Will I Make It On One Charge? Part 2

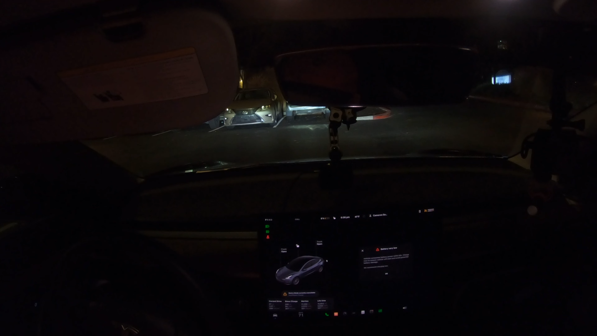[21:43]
So I should just be able to plug in over here on this level 2 charger.